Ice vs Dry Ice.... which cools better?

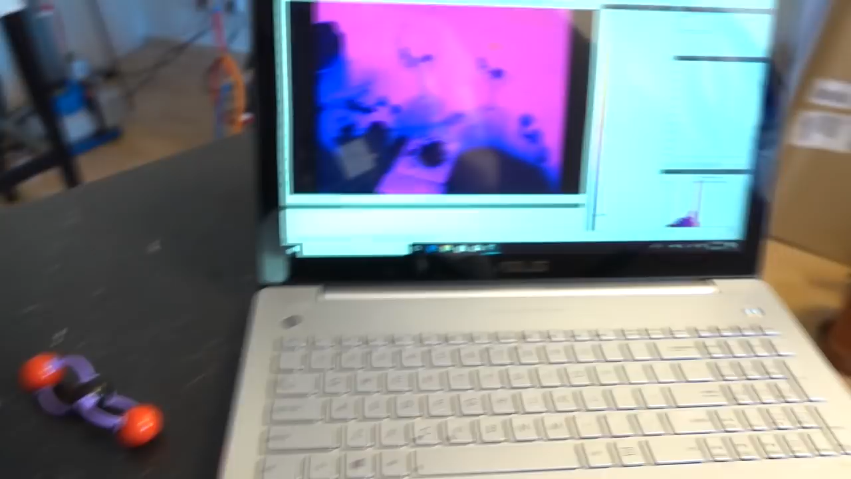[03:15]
So over on this side, I've got the thermal camera all looking at it.
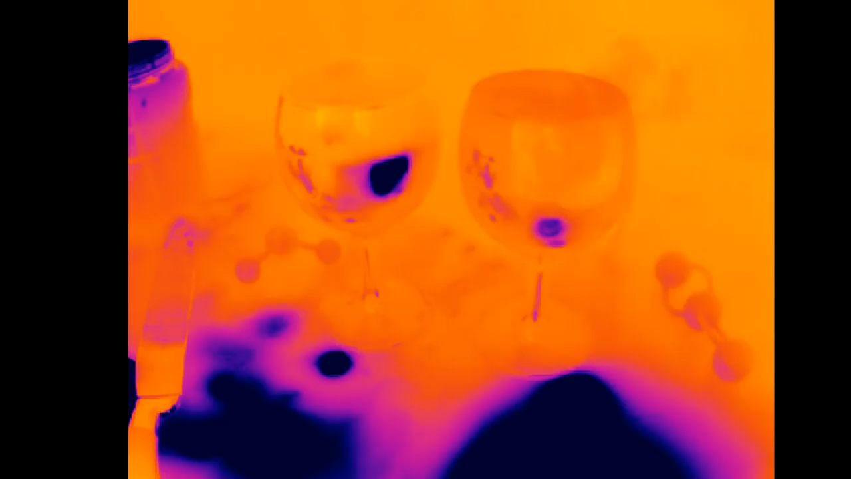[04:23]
But anyway, to the main event, what does it look like in the infrared?
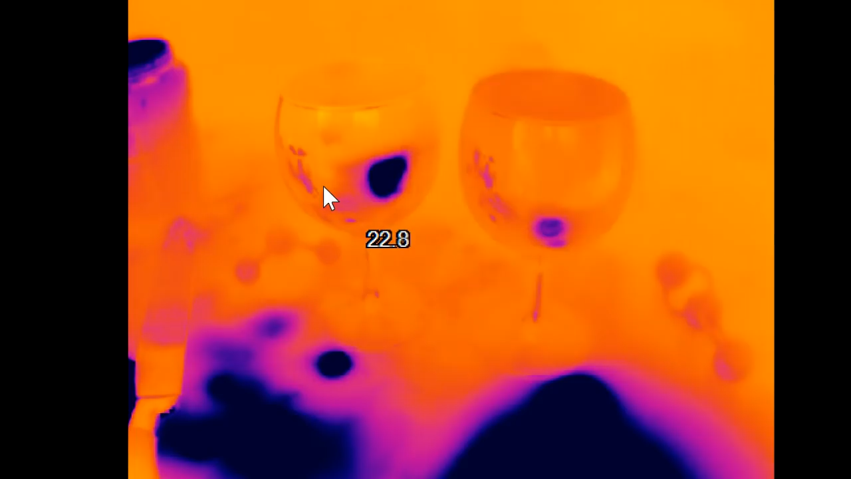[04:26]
Now, first thing you've got to remember is with the infrared, the lighter the colour, the hotter it is.
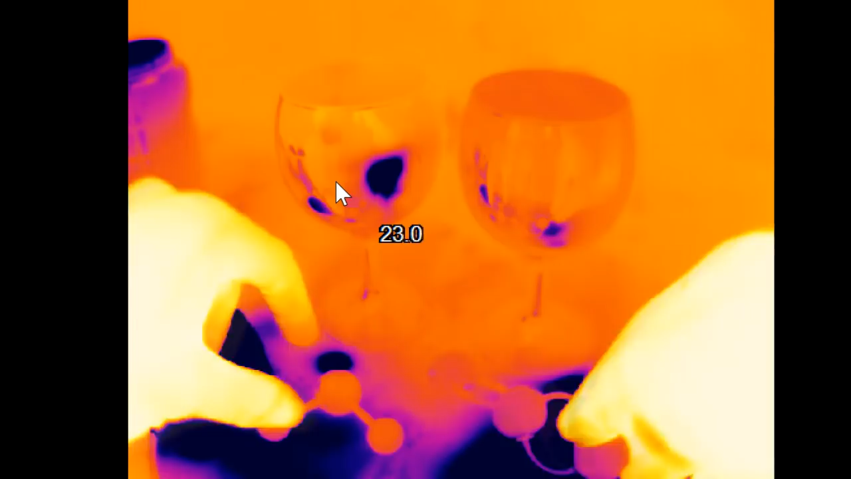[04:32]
And the darker the colour, the cooler it is. So, you can see that on the bench surface where I've been handling solid carbon dioxide and water ice, it's very dark because it's cold.
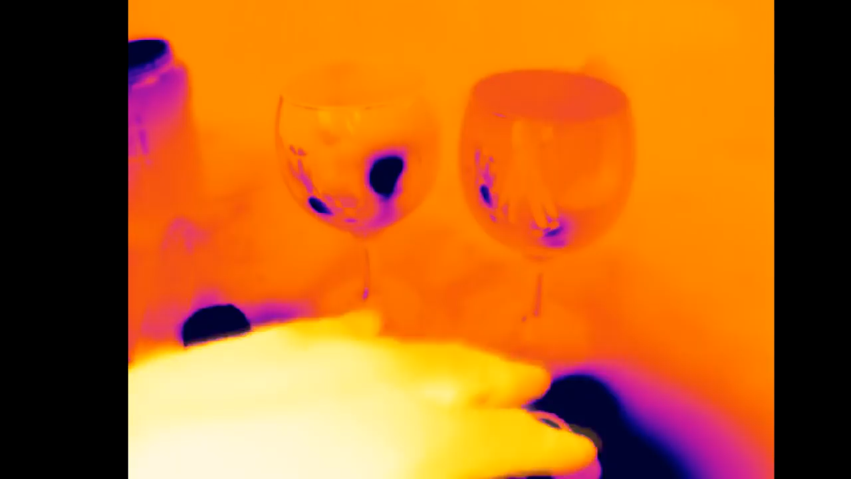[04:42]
And also, you can see some reflections in the glasses because of that.
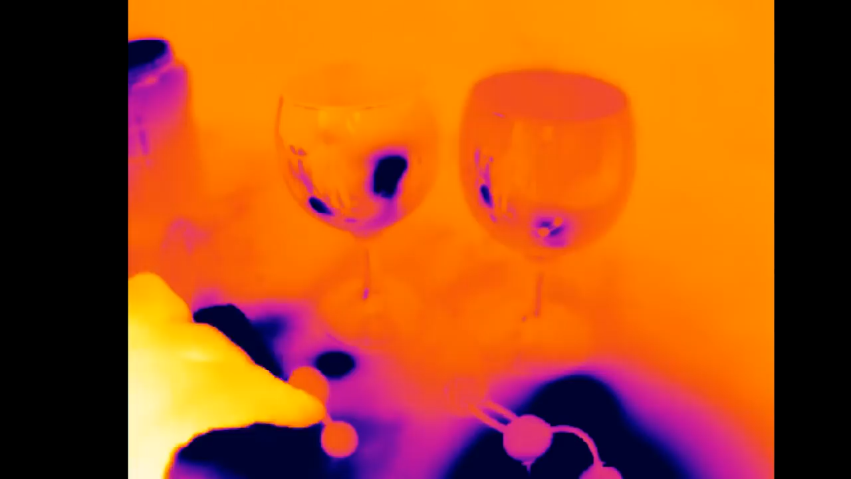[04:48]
Nonetheless, the glasses basically reflect their temperature.
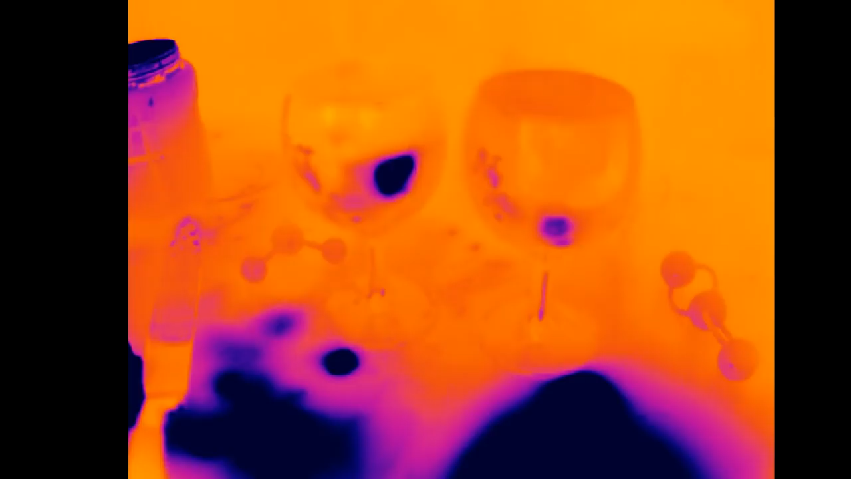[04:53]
On a non-reflective portion of the glass, you can actually see the temperature, more or less, of the glass.
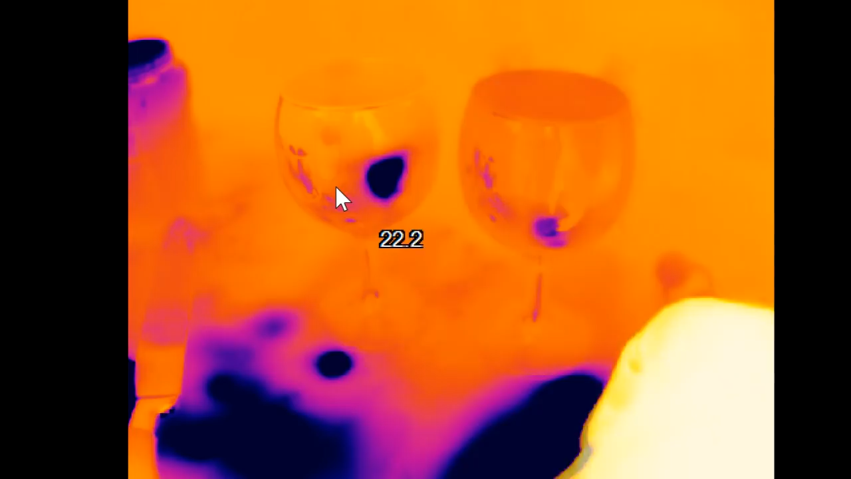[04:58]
So, at the beginning of the experiment, you can see that both glasses are at about 22 degrees Celsius.
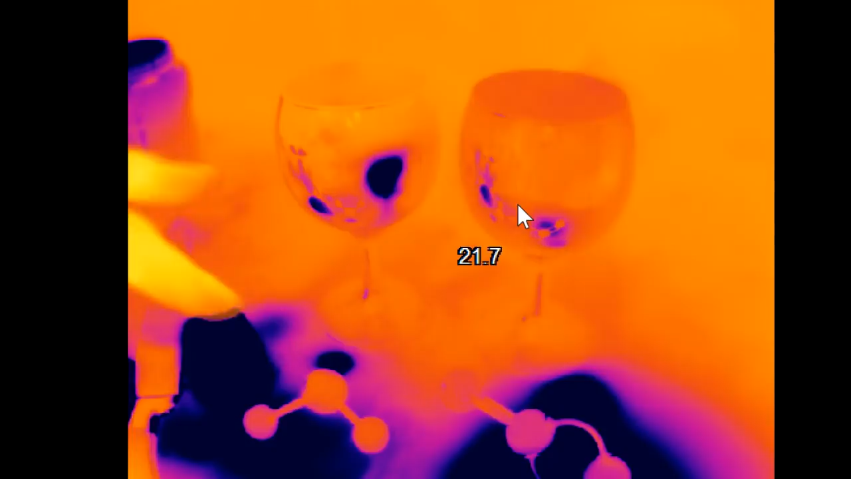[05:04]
Then, if you look later, you can actually see when it's stirred, the reflection of the ice cube in the water.
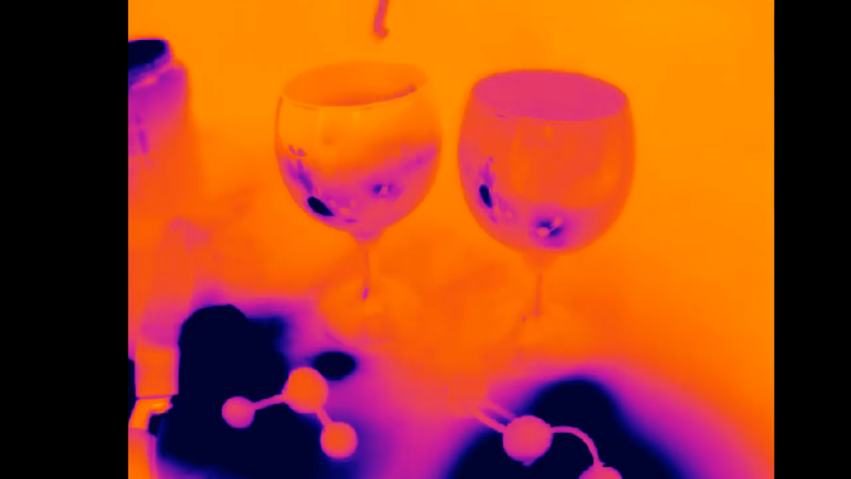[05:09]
You can also see that the carbon dioxide is cooling down all of the top of the glass as that colder gas is coming out. You can even see when the ice cube rolls gently around that leaves a nice cool streak on the glass. So, for the first part of the experiment,
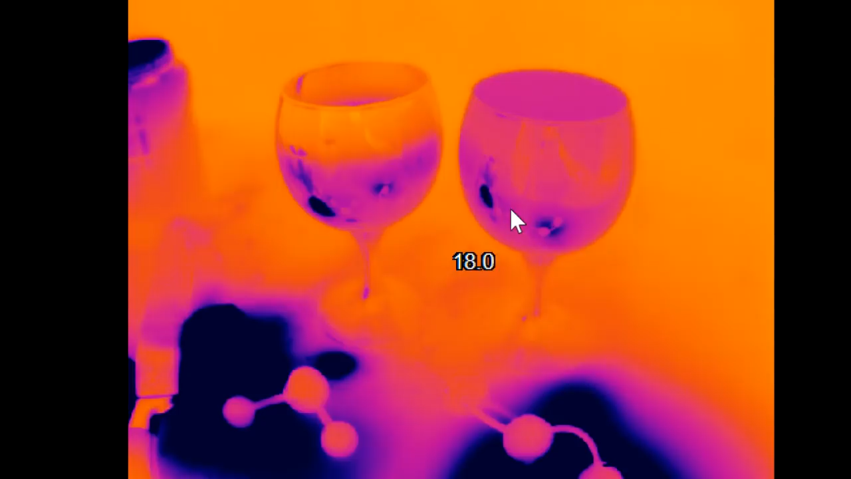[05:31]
they very much match each other in terms of their rate of cooling. But, the ice actually melts much quicker than the carbon dioxide evaporates off. So, what you find is towards the end of the experiment, the carbon dioxide keeps on cooling, whereas the ice doesn't. To the point where the final temperatures is the water is at about 18 degrees.
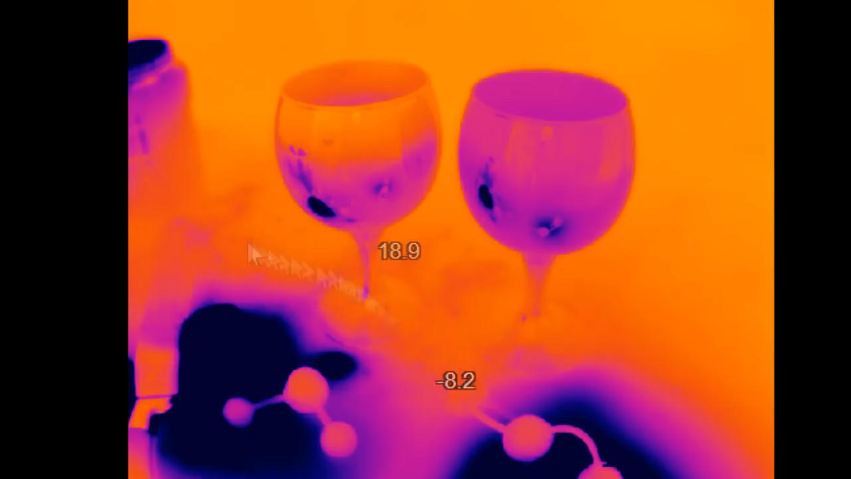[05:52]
The carbon dioxide is at about 17 degrees. Which means the ice cooled it by about 4 degrees,
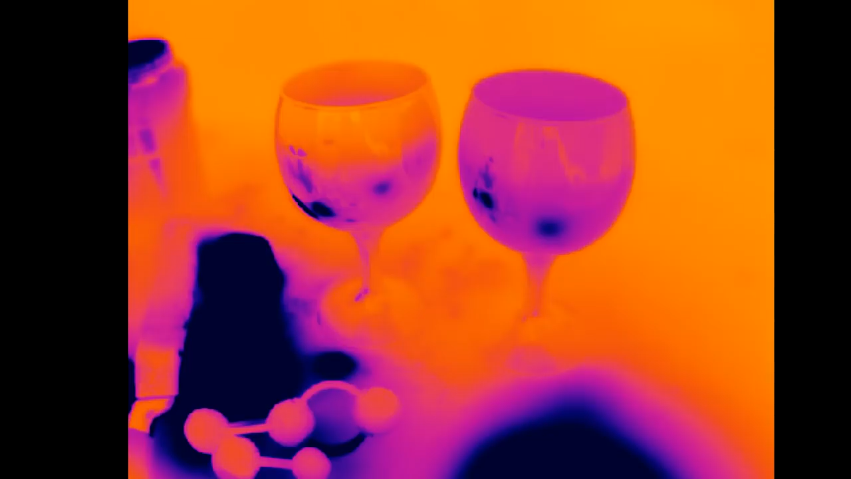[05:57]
whereas the dry ice cooled it by about 5 degrees.